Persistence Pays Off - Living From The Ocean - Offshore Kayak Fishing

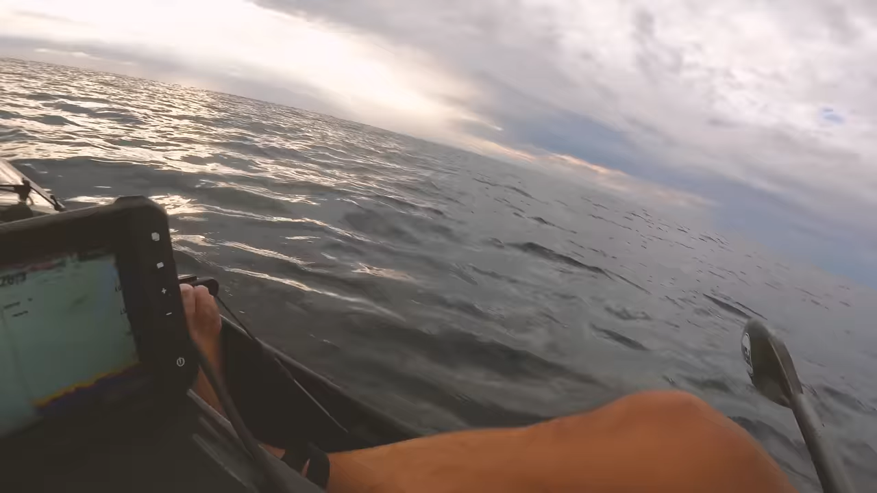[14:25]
yeah look at that interesting showing coming on the edge but we'll put another livey out we managed to salvage the hook a lot of the time the sharks will ruin the hook or the wire but this one looks like it's actually come off fairly well which is nice but yeah you can see where that weird tugging was coming from he was basically uh oh missed him you can see his sort of weird tugging is because he was he'd wrapped himself up in the line a lot of the time they start spinning around and around and uh yeah that's what you end up with